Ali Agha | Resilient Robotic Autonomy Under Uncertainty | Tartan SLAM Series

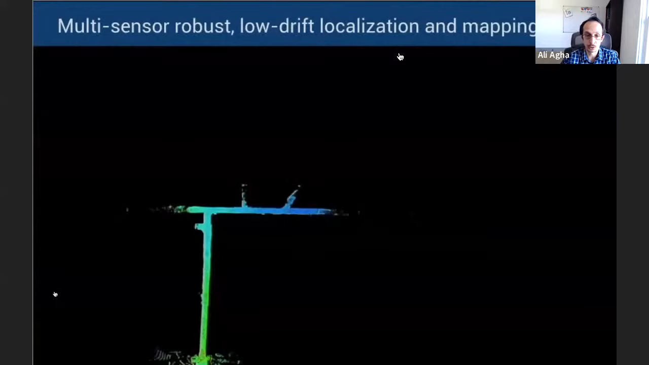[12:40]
robots follow the then to daisy chain and create a mesh
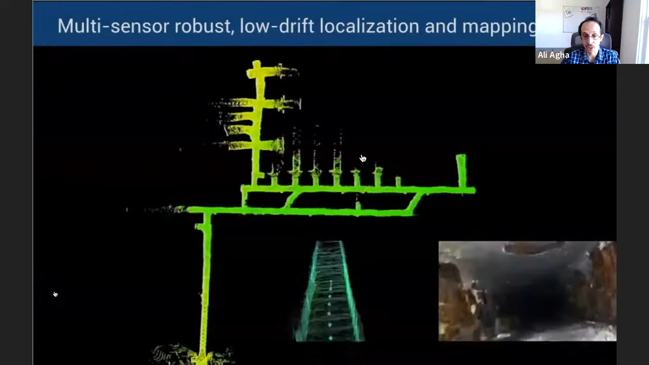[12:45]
network closer to the entrance of the course and as they explore
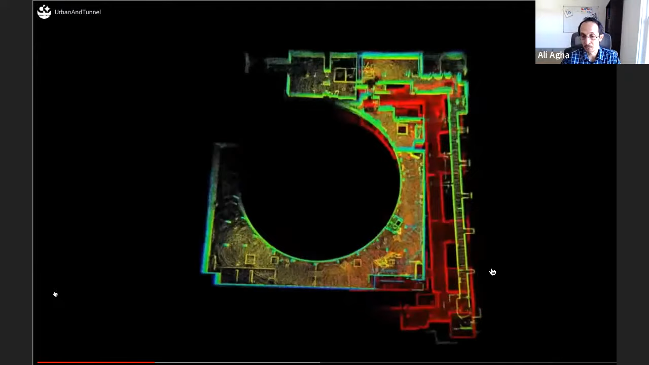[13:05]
to the base station and the maps are getting online this happens also in multi-level is so
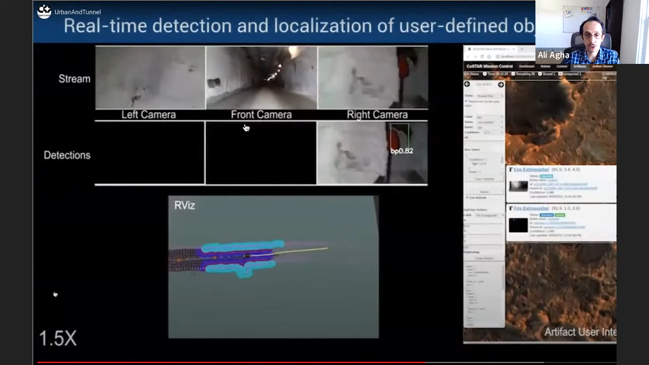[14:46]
um the view you see here is uh highlights our kind of machine learning backbone in the right you
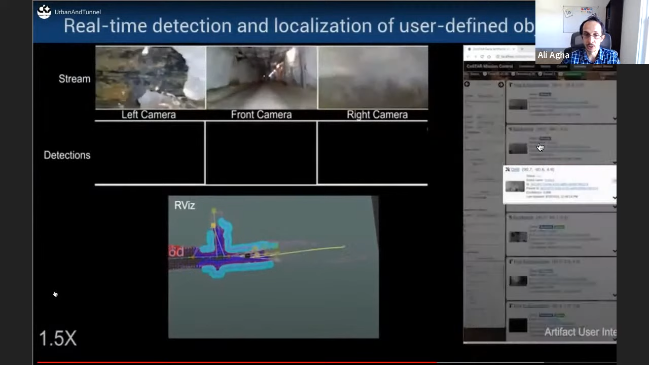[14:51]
see uh basically our semantic understanding module that
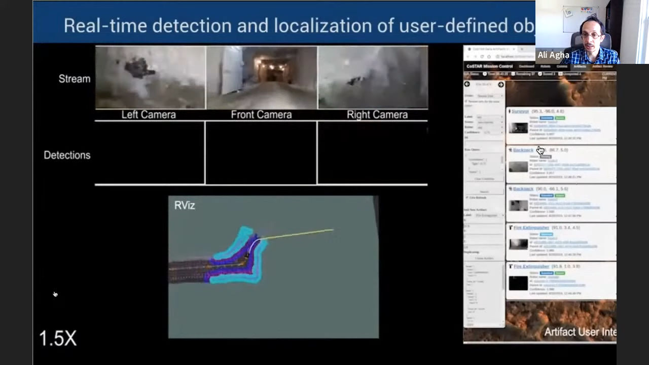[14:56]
detects different artifacts in the course that is basically our way of of getting these artifacts and get it send it to darpa for course scoring um this is our
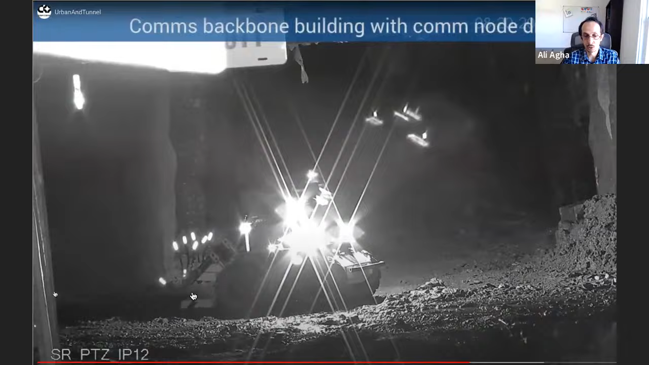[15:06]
uh communication node deployment system that as i mentioned closer
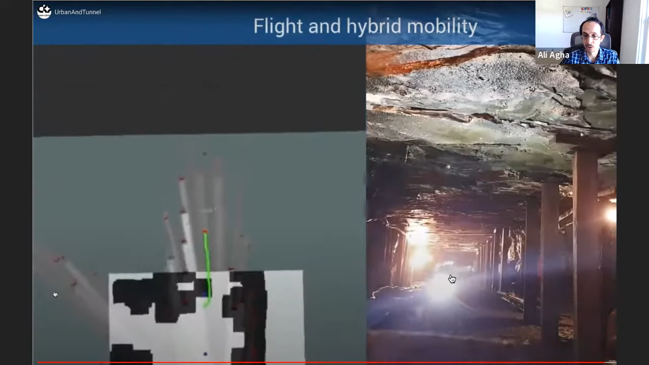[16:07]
in in west virginia when the drone in the cold line tries to basically search the environment